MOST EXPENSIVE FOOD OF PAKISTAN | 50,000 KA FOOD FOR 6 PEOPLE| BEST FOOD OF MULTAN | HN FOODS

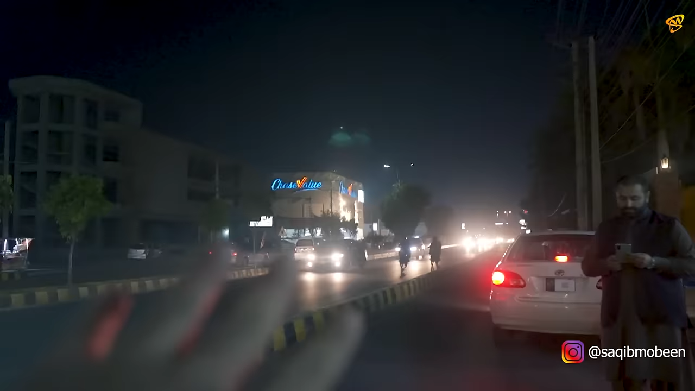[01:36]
पुराना भावलपुर रोड है ये, कलमा चौक से आ रहा है और सीधा कैंट की तरफ जा रहा है।
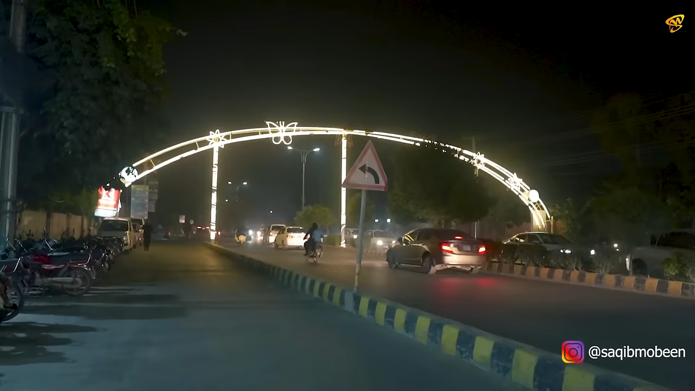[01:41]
यहाँ पे जब आप यहाँ पे आएंगे तो यहाँ पे आपके लेफ्ट साइड पे आपको नजर आएगा ये पॉइंट HN फूड।